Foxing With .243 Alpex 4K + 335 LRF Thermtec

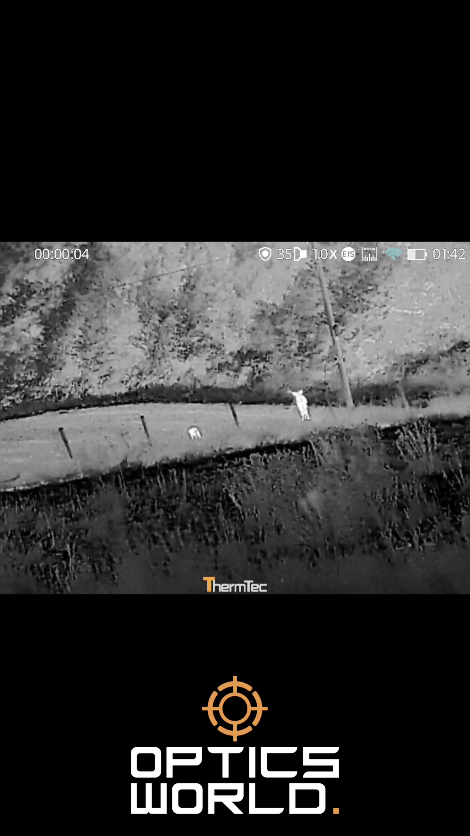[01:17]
versus Fox. And then I've got a 2-4-3.
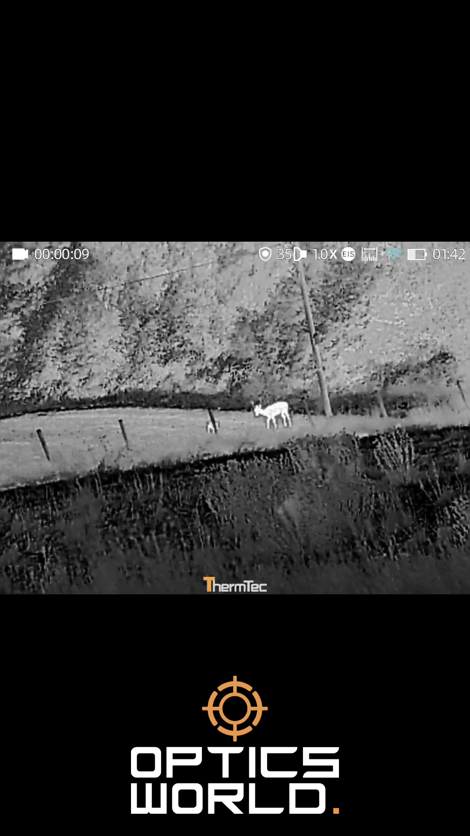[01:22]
Let's see who'll be the overall winner. Definitely the deer. This is 1 o'clock in the morning.
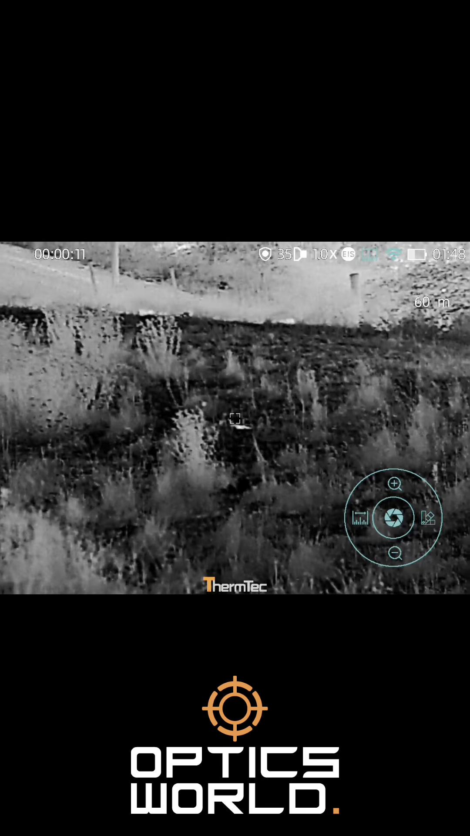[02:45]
60 metres with the mouse distress call, and then dispatched it.
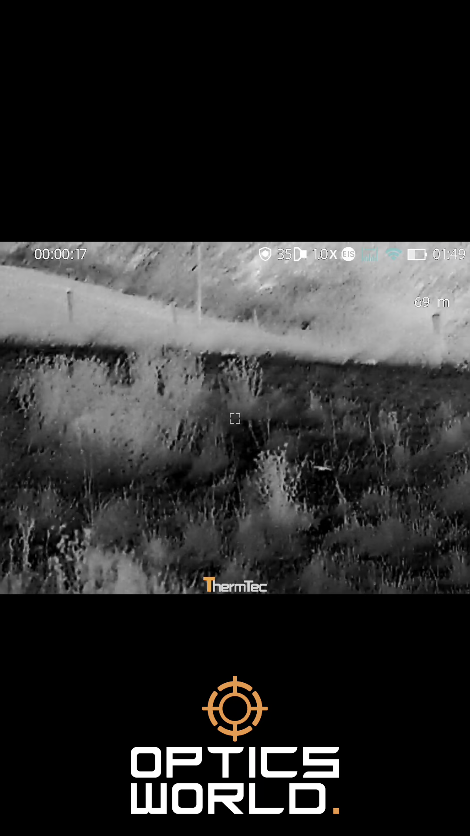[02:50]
It was looking right at me sitting down, so it was in between the head and neck. So go and see.